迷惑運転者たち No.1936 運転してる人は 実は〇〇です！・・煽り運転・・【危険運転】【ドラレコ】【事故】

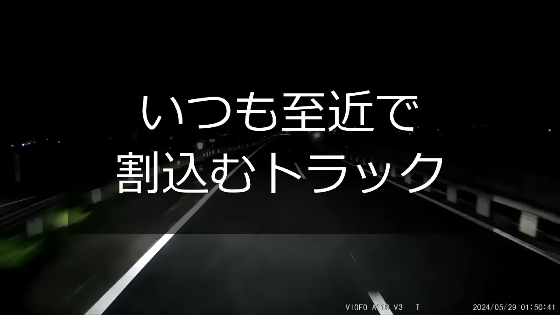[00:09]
だったな。SK だもんな。おいおいおい、ずいぶん地形だ、こいつのよ。バカなんじゃねえのか、こいつのよ。あ、これまた SK いるだろ。